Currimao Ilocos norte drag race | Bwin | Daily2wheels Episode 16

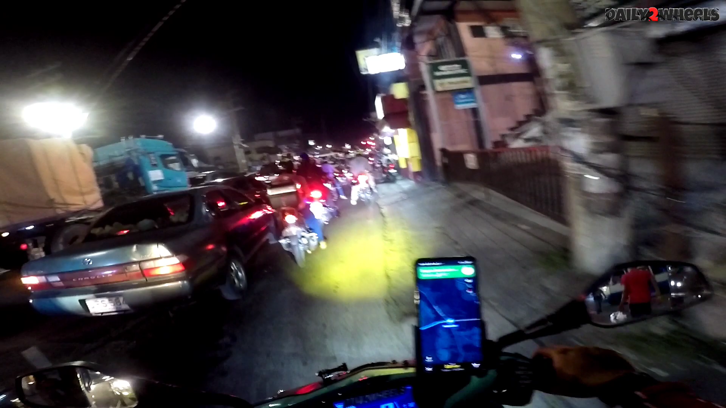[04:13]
Tapos sasabay na nga lang ako sa auto niya. Ayun yung gagamitin natin papuntang Ilocos Norte. Sasakyan lang ni Sir Sam, bali dalawa lang kami. Napaka solid nung travel namin na yun, napakalayo. Vegan, pagod food, mapupuntahan din natin. Kung alam niyo Apari, malapit lang yun doon, kaya solid yung ride natin, dulo na ng Luzon.
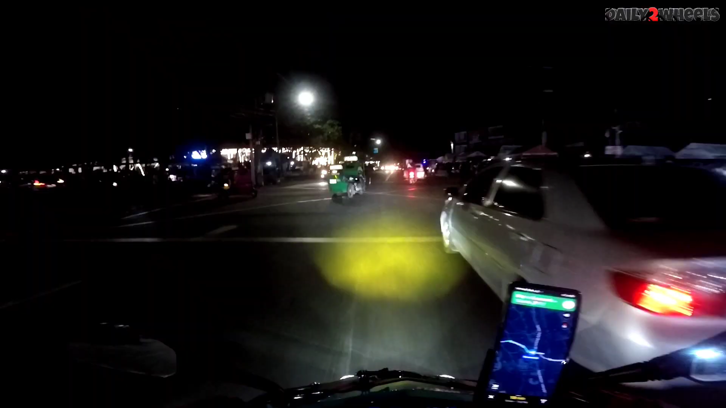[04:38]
SM13 na tayo mga tit. Yan, malapit na tayo sa bahay ni Sir Sam.
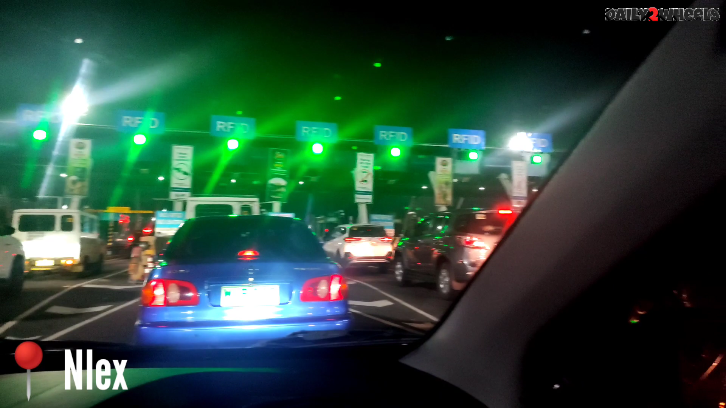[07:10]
Sa NLEX na kami mga tid. Hindi kita dun